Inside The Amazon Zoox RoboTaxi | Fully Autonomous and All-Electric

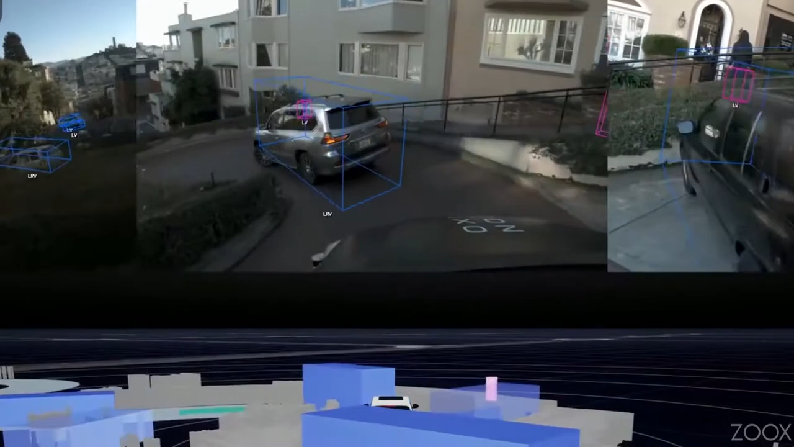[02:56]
Then the vehicle will proceed to learn as it drives around.